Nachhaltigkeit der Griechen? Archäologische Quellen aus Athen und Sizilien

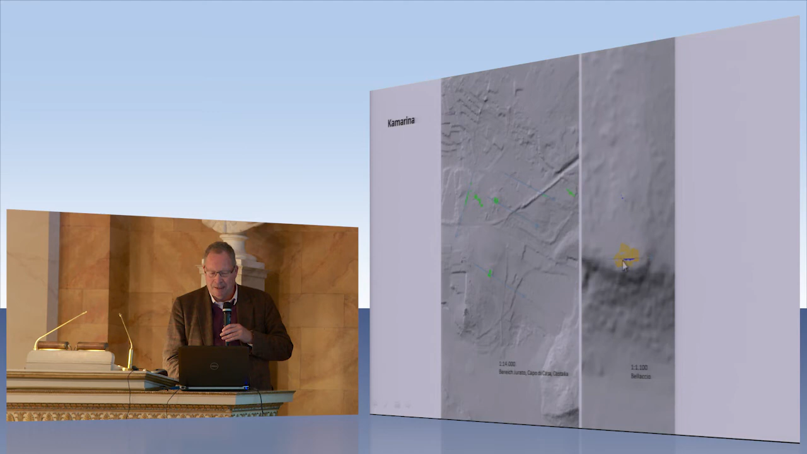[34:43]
die hier grün aufgezeichnet sind und die liegen alle in der gleichen Achsausrichtung, während diese Mauer, die wir hier gerade gesehen haben, liegt in einer anderen Achsausrichtung.
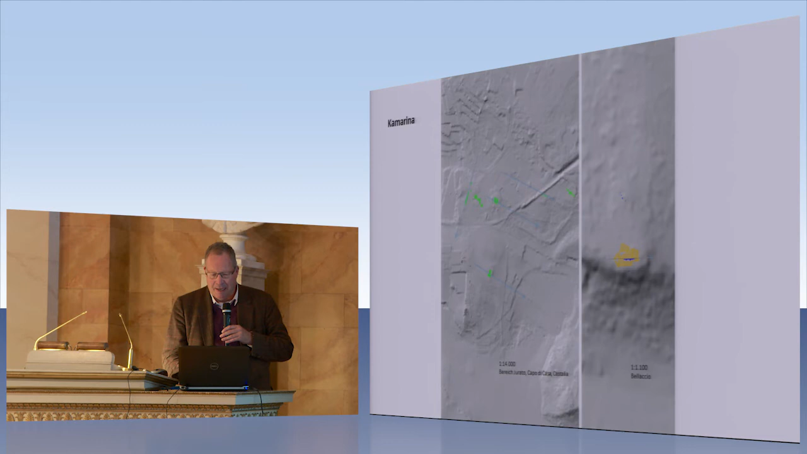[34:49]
Daraus kann man erkennen, dass dieses regelmäßig aufgeteilte Land nur einen relativ kleinen Bereich erfasst hat,